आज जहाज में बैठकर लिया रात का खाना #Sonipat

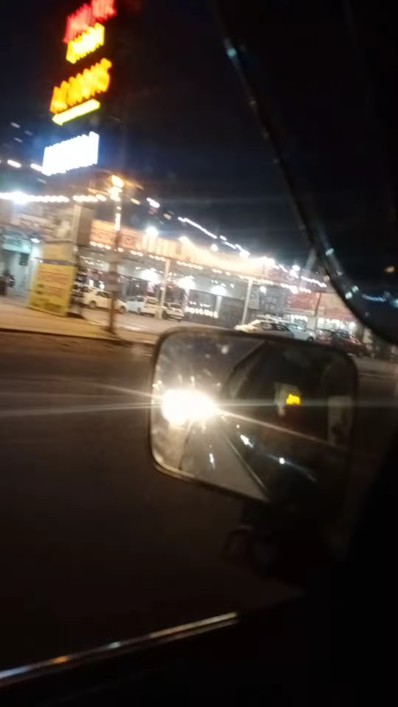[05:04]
लाइटिंग चका चोंद है जीटी रोड ये सोनी पर तुम्हें मुर्थड की तरफ में वाई फ्लाई ओवर बन चुके हैं और ये
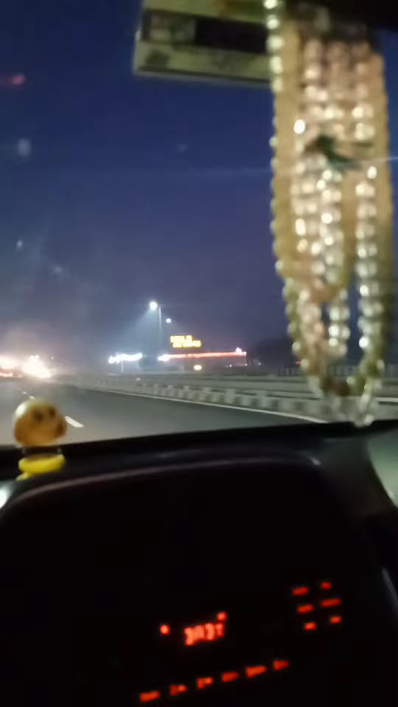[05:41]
में सबसे अच्छा लगया क्योंकि जी में टेस्ट है सब कुछ है वहां कि अगर
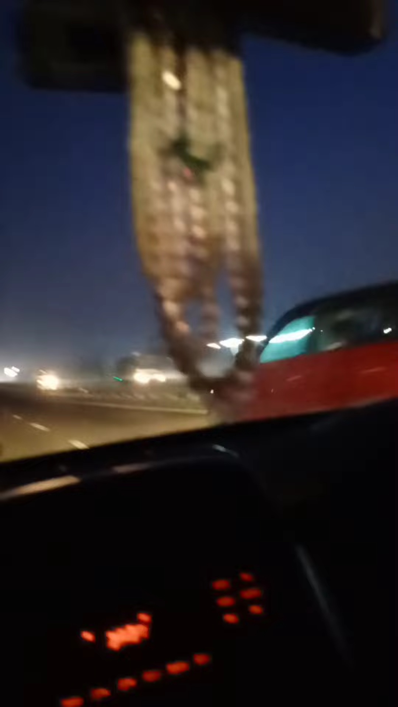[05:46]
नंबर देना चाहूं तो दस में से दस देंगे वाई उसको और फिर वही रात का नजारा भी इंजोए कि अभी आते वक्त हमने आप देख रहे हो कि यह जा